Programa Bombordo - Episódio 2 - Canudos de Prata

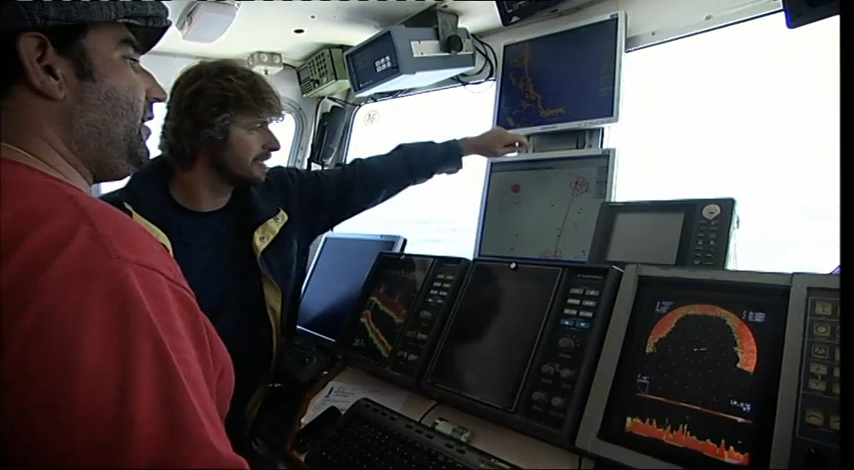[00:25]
E vamos passar. Isto aqui é areia? Aqui já não. Aqui, nesta zona dos círculos, aqui é tudo areia.